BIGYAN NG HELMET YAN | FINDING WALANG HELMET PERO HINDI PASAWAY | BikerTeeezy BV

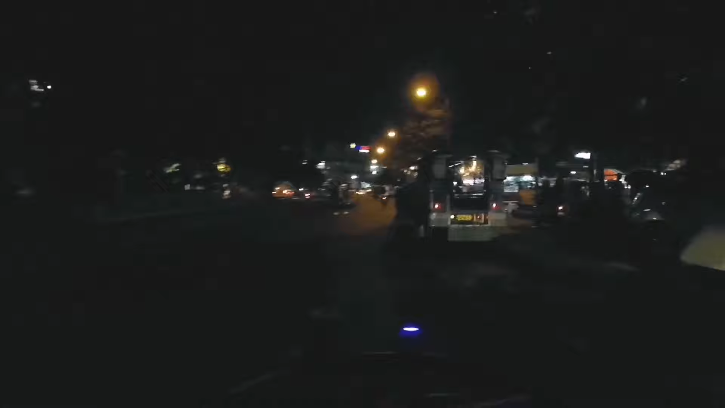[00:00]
Ay, ito, helmet. Tingnan natin. May stoplight dun eh. Kung ano siya. Ano ko, dikitan ko.
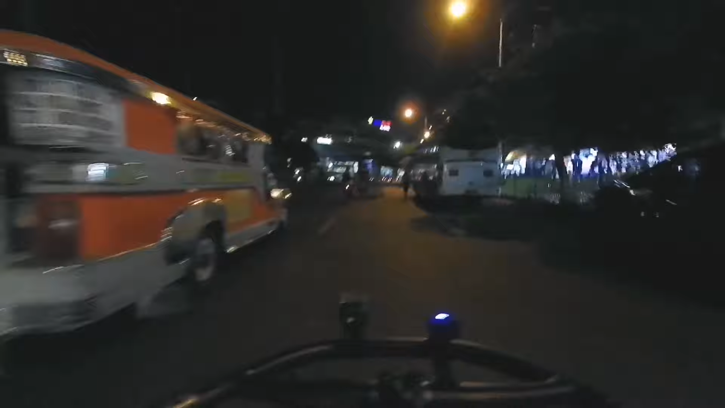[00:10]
Itong nakapute. Target last. Ayan, mag-red ka.
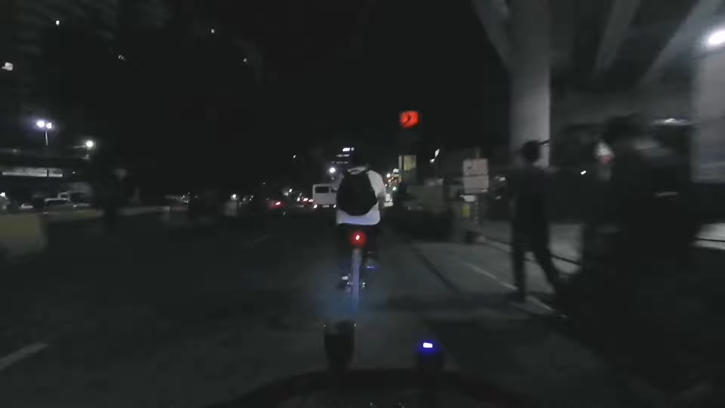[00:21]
Ay. Ay, mukha susunod siya eh. Ako, hindi nag-red.
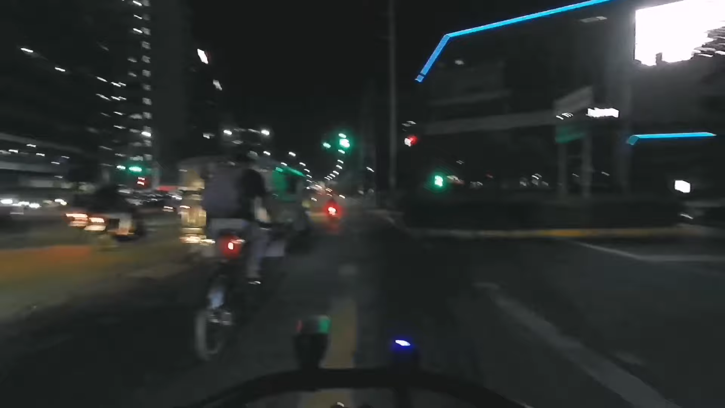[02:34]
Merong tao sa likod. May nakapark sa likod. Ako, tiga mo.
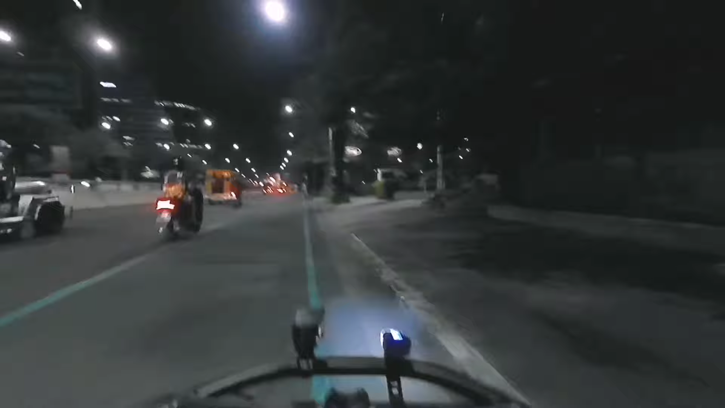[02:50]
Nakainis yung mga jeep na ganun. Kung biglang ikakat ka, buti alerto yung nauna sa akin.
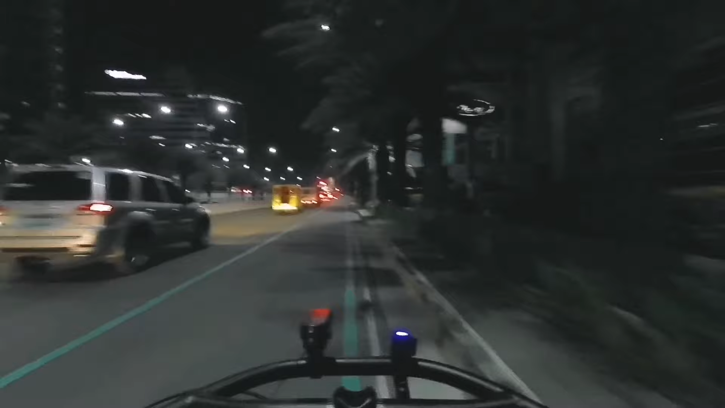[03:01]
Bad trip yung mga ganong driver. Delicate. May helmet siya yung nasa likod ko.
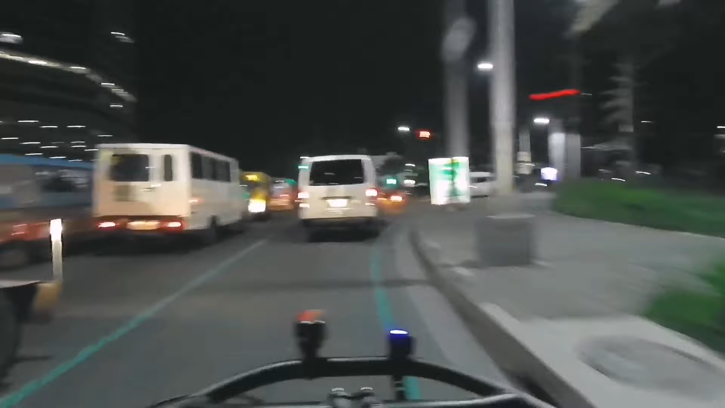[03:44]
Dito, napanood nyo yung last na vlog natin. Yan, dito maraming nag-. Ayun, may nakita ako. Walang helmet. Ayun, tingnan natin kung ano siya, habulin ko. Wait lang. Habulin ko siya. Tignan ko kung... Ayun, meron sa una natin. Ayun siya. Tignan ko kung ano, kung mag...
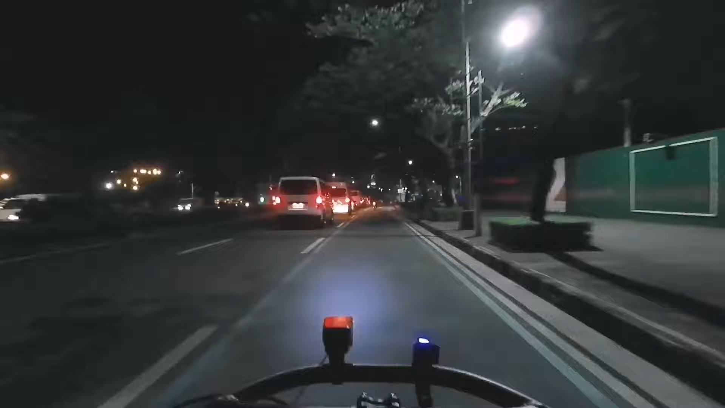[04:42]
Sayang. May helmet ka sana. Wala kasi siyang helmet tapos nag-beating siya. Ay. Ito, dito ako sa gilid. Sayang. Eto, may helmet siya. Sayang. Sayang, kuya. 5. Ano na pala? 3, 2, let's go.
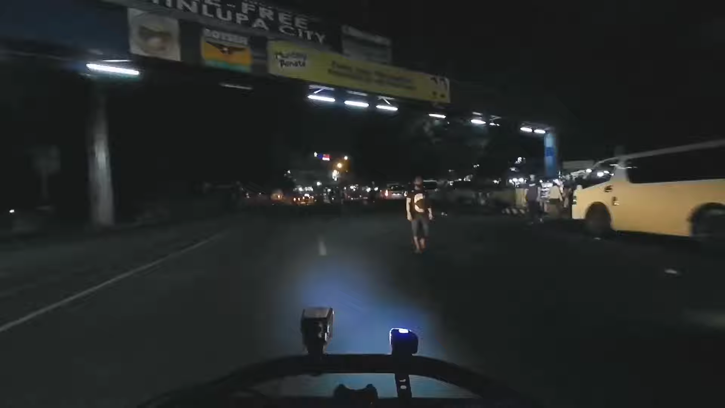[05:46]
Ay, ito, helmet. Tingnan natin, may stoplight dun eh. Kung ano siya. Abu, ano ko, dikitan ko. Itong nakapute, target lock. Ayan, ito, dikitan natin. Aurora, katanawan. May bato dun, delikado. Dikitan na ako. Ito, dikitan natin.
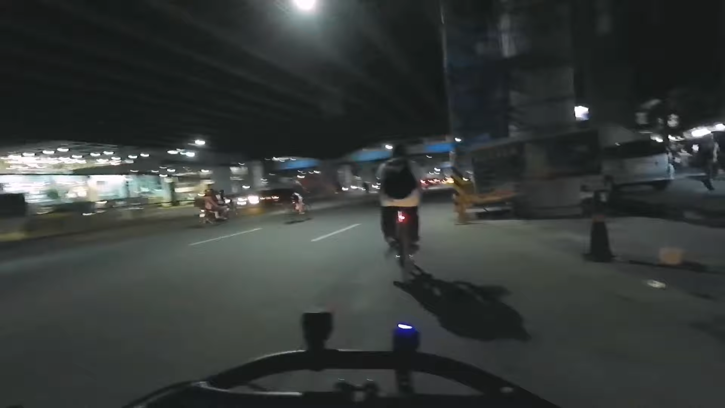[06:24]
Baka medyo matilim. Ito, ayun, wala siyang helmet. Saktong-sakto itong helmet na to sa size ng ulo niya. Ayan, dikitan natin siya.
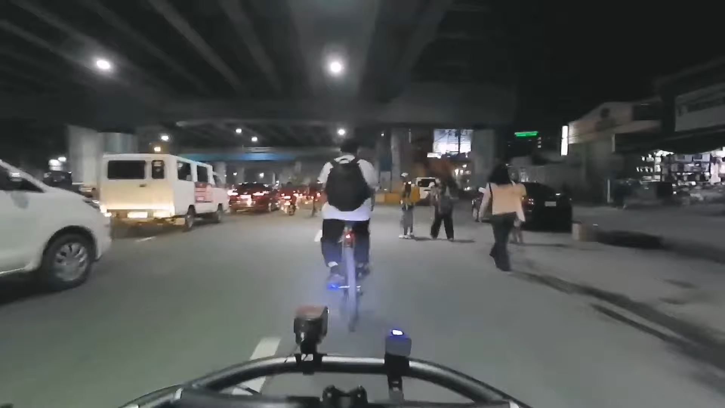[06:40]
Kinakabahan ako. Pero ayun, sana. Uy, green light. Mag-red ko, mag-red ka. Ang bad pinano. Pinalangin. Mag-red ka para makita natin kung susunod siya.
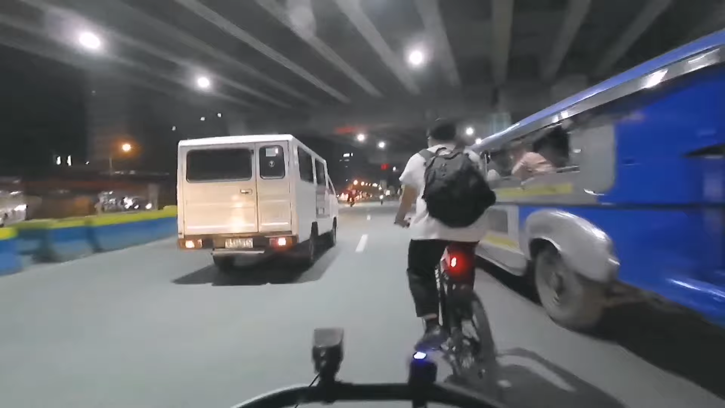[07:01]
Mag-red ka. Ayan, mag-red ka, mag-red ka. Mag-red ka, mag-red ka. Aray ko.
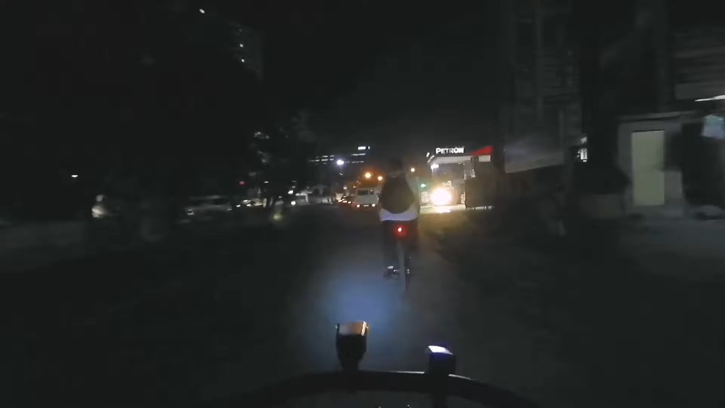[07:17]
Ayan, mukhang susunod siya. Ako, hindi nag-red. Tagal nung green. Sayang. Ah.
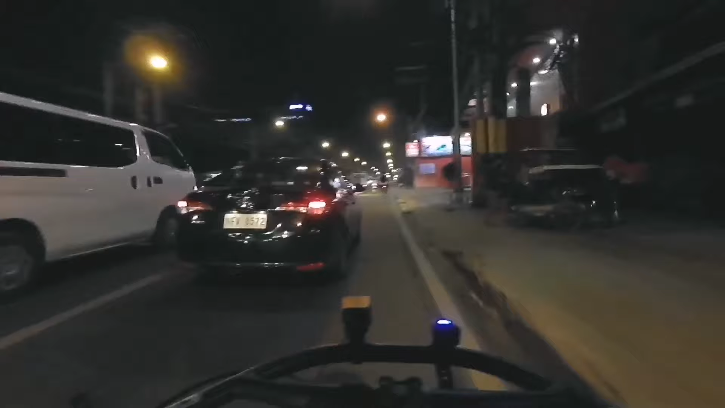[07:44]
Ay. Sayang. Sorry mga kamas. Gusto ko talaga siyang bigyan kasi wala siyang helmet. Pero ayun yung ano natin. Rules natin. Ah, pwede pa mag-uwi.